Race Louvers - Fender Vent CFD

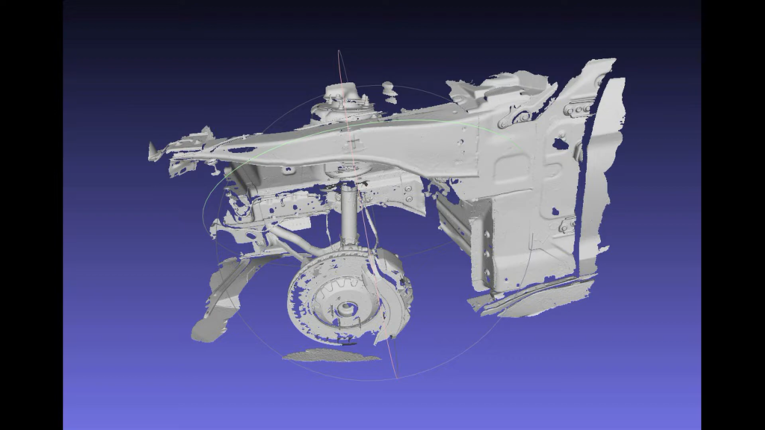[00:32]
we just didn't rely on the external scans of the car only. We had the external scans, we had underbody scans, wheel well scans, front grille scans,